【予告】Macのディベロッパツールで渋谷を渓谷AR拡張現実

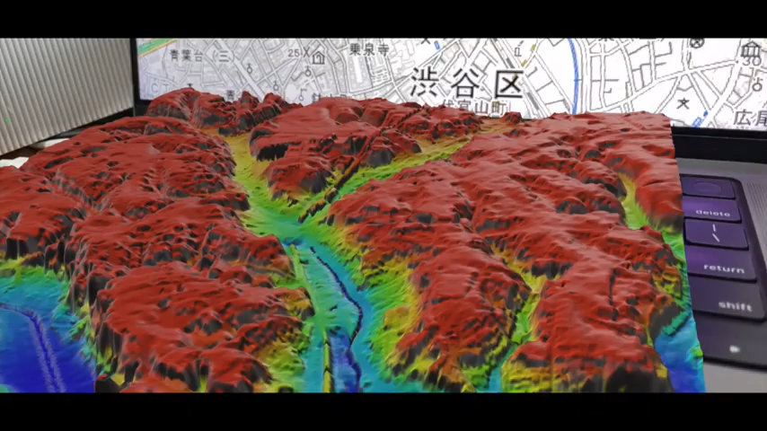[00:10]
渋谷の街を5分でARの峡谷探検できるようにしてみたいと思いますこれARです
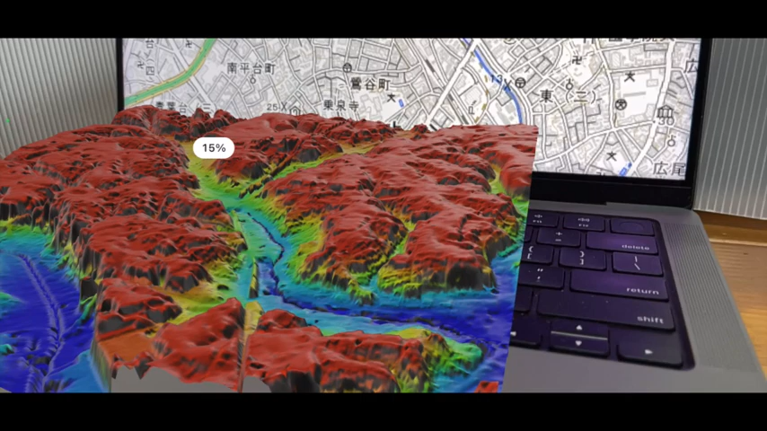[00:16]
はいこの辺りが渋谷交差点宮岡公園でしょうかね
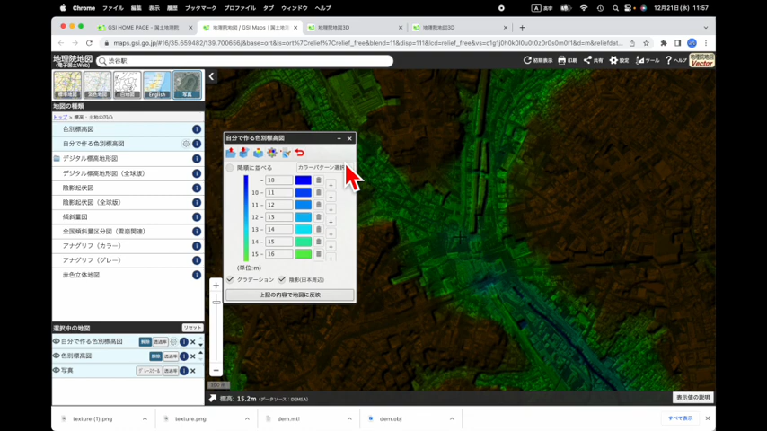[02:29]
そしてこれグラデーションと陰影もちょっと入れといてみましょう
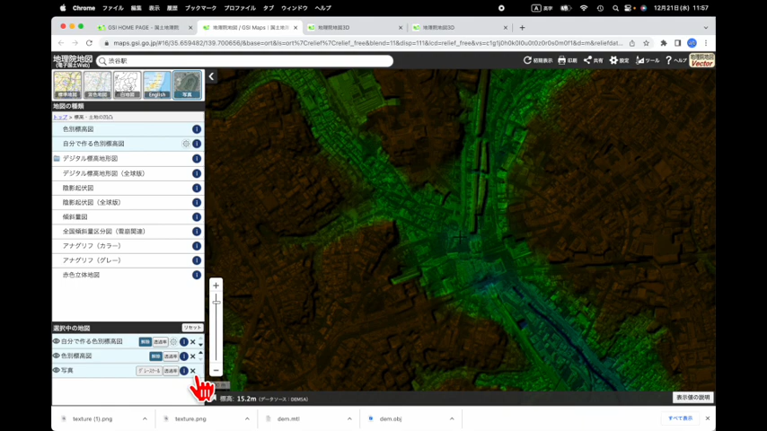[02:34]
で前のを消すとはいこんな感じですねでこれをツールを選んで3Dにしてまた1024選んで
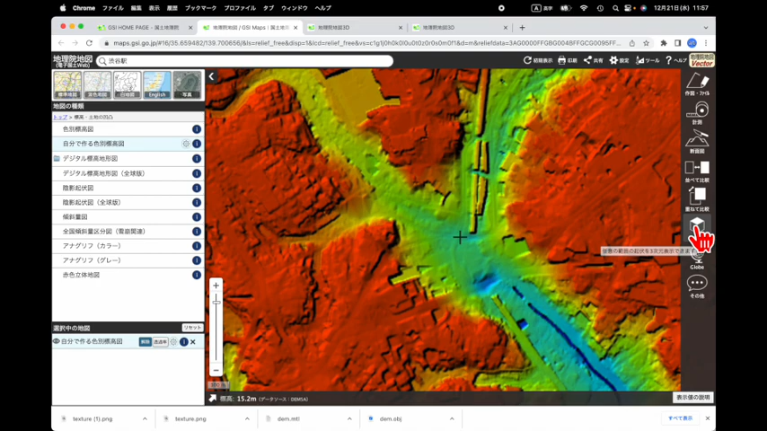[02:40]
で今度もですねダウンロードでテクスチャーだけダウンロードしておきましょう3つ目だから最初はテクスチャーでテクスチャー1テクスチャー2って3つ揃えました
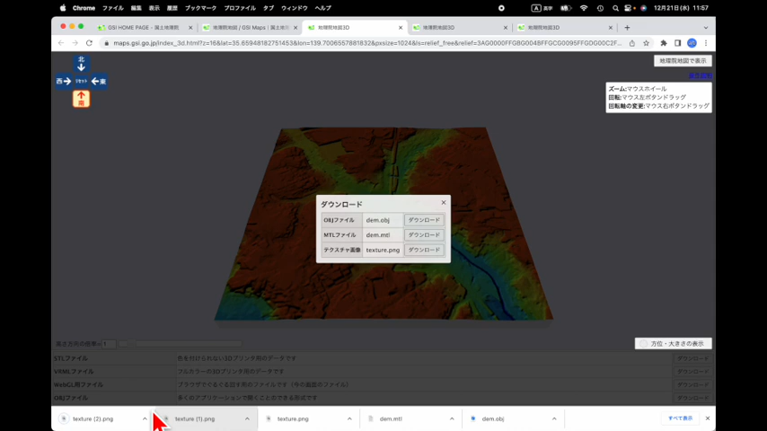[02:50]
はいそれではこれでえっとダウンロード
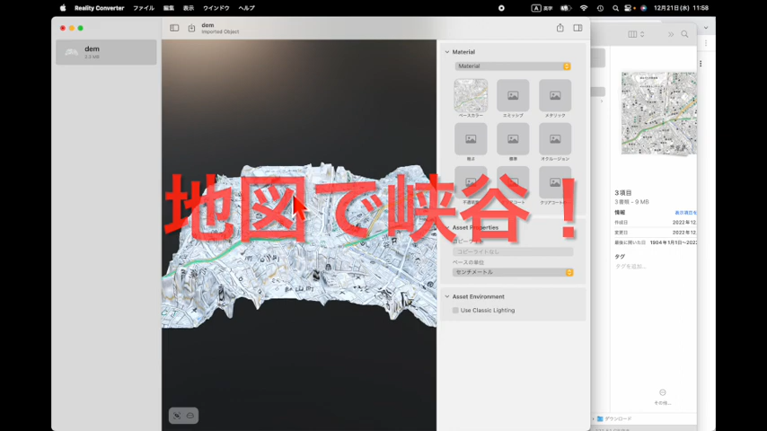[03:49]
はいそうすると最初の地図でしたから地図でこう出てますよねでこれだと非常に見にくいのでこのベースカラーっていうところにですね
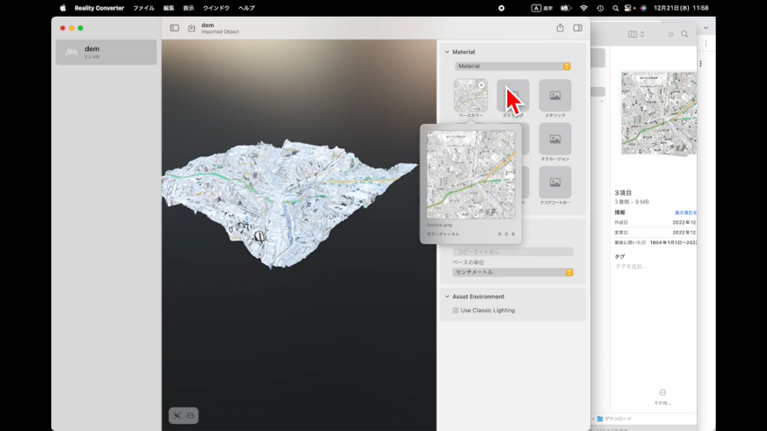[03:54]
えー例えば写真この写真のドラッグ&ドロップしますそうすると今度テクスチャーが写真になったものはこうできますでさらに先ほどの高低差のですねこれをここに
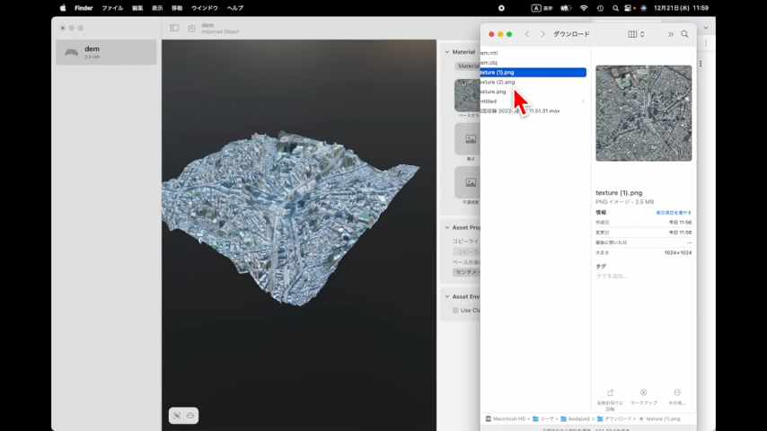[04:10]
あこれじゃないこっちこっちを入れてあげますはいこれで
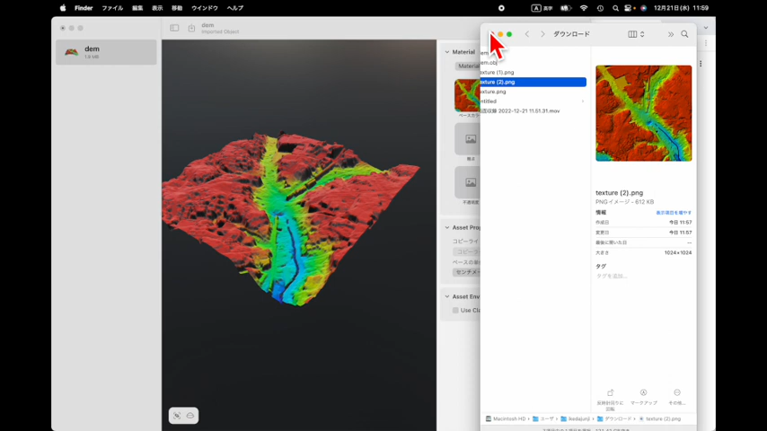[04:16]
広くしましょうよいしょこれもいらないそして
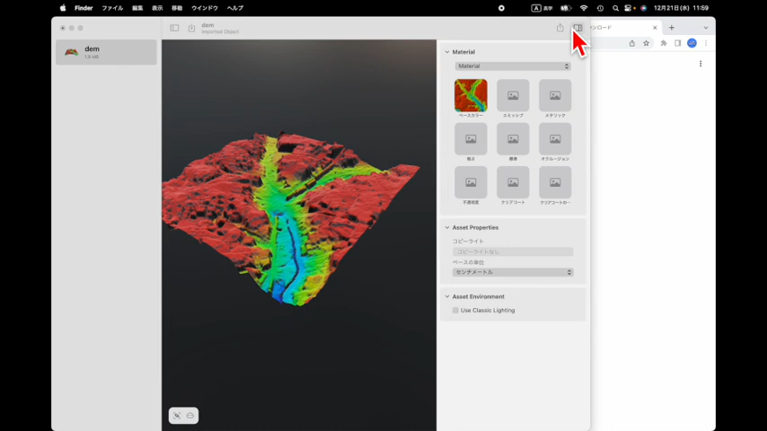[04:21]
これもいらないこれ広くするとよいしょ
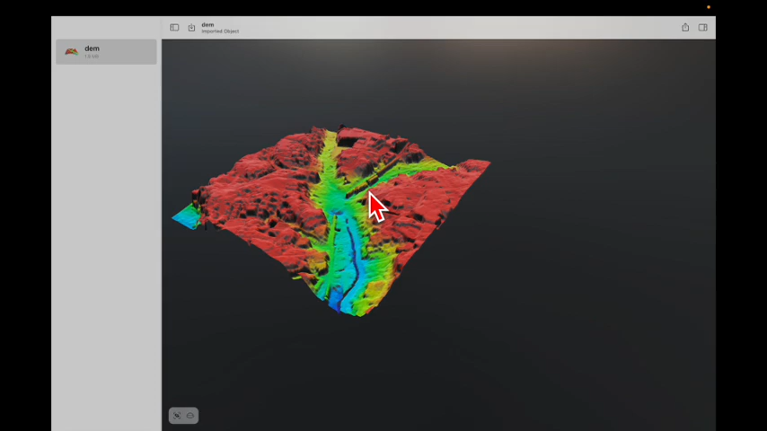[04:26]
はいそうするとこのように自由にですね見られる3D立
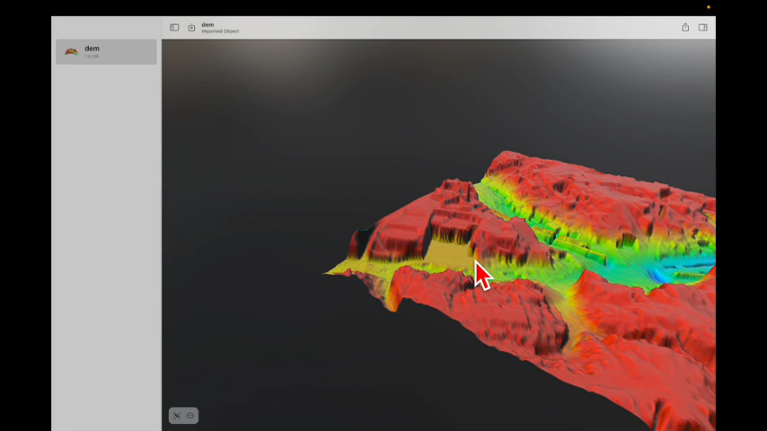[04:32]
体ができましたえーこの辺がこれやっぱりねこの一番低くなってるんですねこの交差点のあたりこうガーンと穴開いてるところ